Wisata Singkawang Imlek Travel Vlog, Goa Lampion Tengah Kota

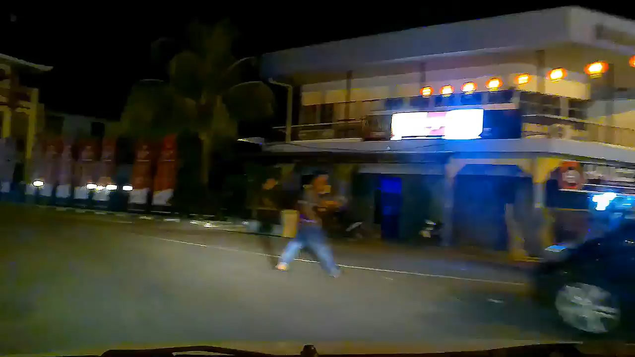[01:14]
memberikan informasi terupdate eh keindahan dan menariknya di sekitar pekong ini yang memiliki suasana baru
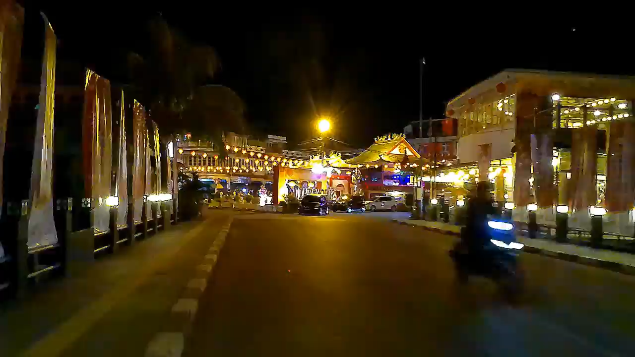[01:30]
tambahan lampion serta ornamen-ornamen kayak seperti bangunan dan lain-lain ya Nah teman-teman kita habis markirkan pengkendaraan di sekitaran jalan Budi Utomo selanjutnya Reja dan